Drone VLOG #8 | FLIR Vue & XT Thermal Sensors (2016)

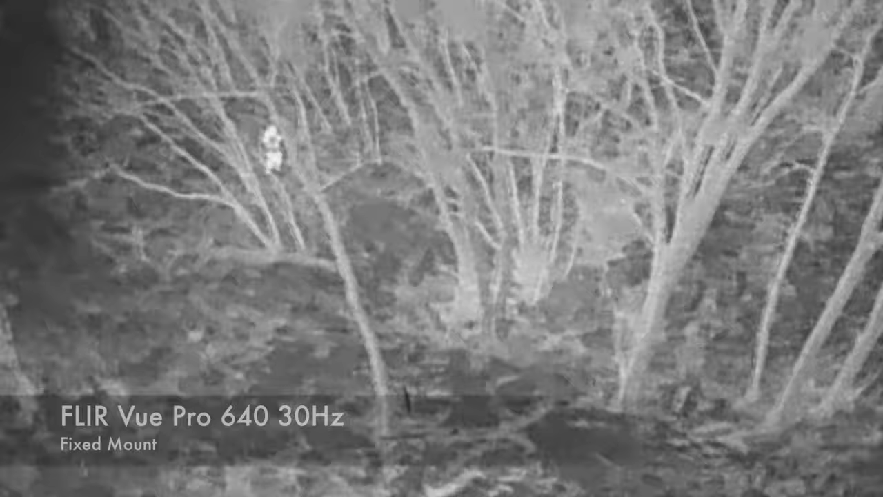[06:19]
We're going to be using the XT in a couple different commercial inspection type applications.
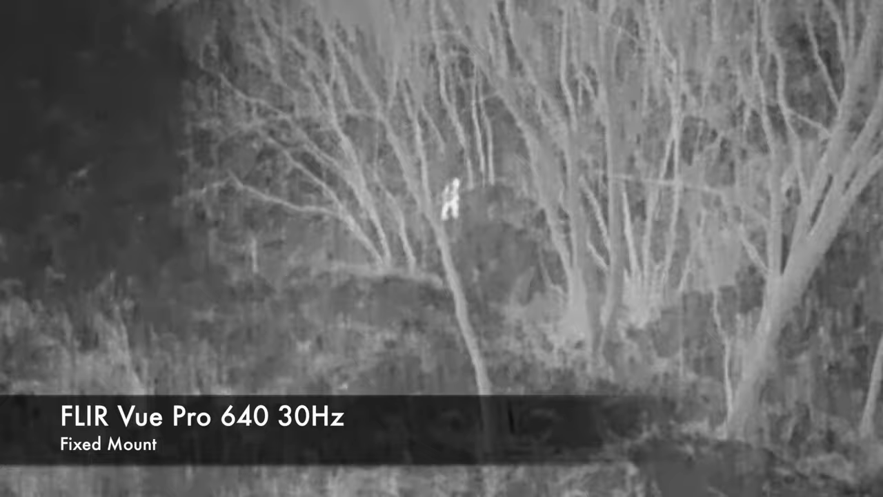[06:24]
But if you do have any questions about the XT, the FLIR View, the FLIR View Pro, or some of the new radiometric models that are coming out,